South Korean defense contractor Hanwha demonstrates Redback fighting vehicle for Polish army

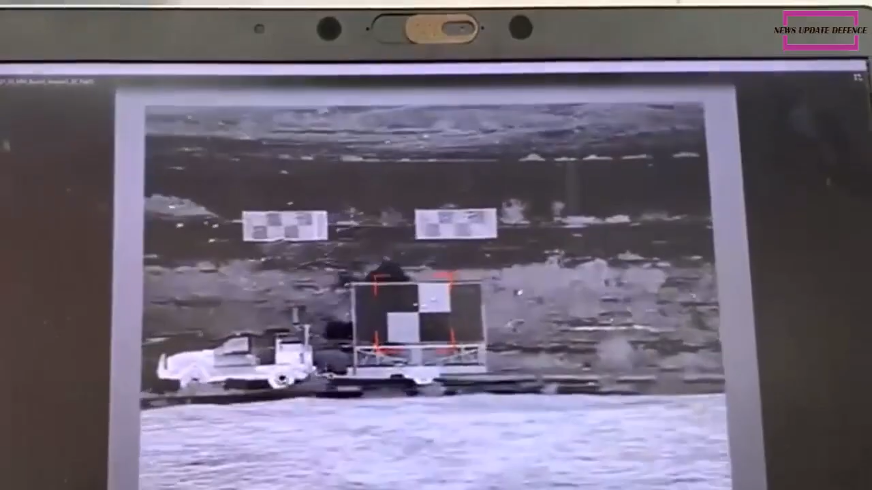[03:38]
It has an advanced iron vision situational awareness system with helmet-slaved system which allows the crew to see through the armor.